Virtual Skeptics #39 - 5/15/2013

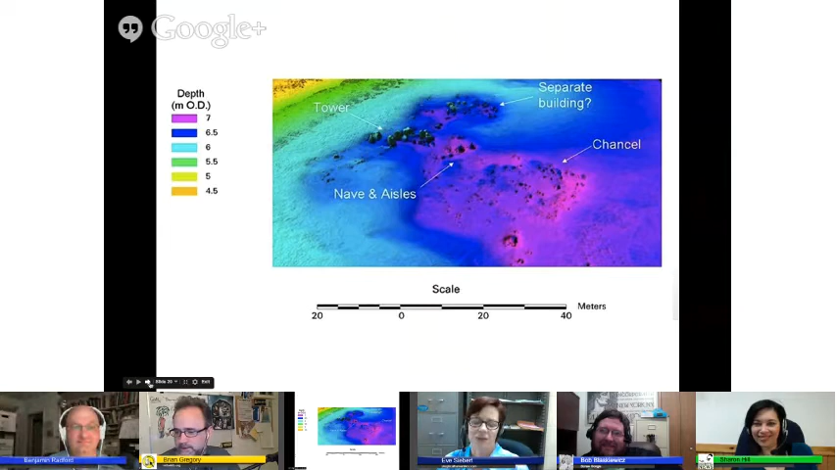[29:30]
Underwater. And then we have some mortar bricks from what might be the chapel of St. Catherine's Church. And it's all very fascinating and nifty without in any way, shape, or form being Atlantis.